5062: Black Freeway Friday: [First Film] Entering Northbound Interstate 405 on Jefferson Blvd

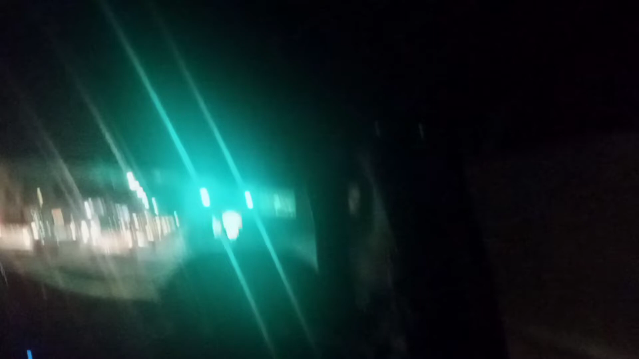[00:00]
It's 40, it's now 50, 60, 50, 60, 50, 60, first film. We're up on interstate 405 for something like this, part of the framework.